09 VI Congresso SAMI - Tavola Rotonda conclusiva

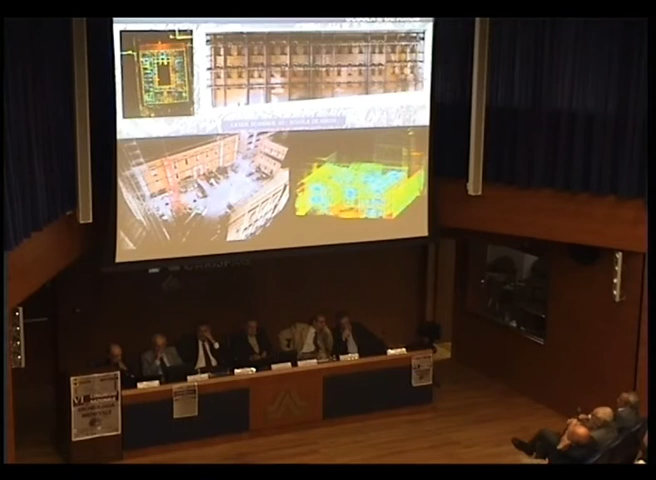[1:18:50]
della quale ci siamo interessati, e queste immagini così suggestive derivano dalla riflettanza delle pareti che danno luogo a queste costruzioni. Ecco qui Palazzo Margherita, anche questo un edificio che noi abbiamo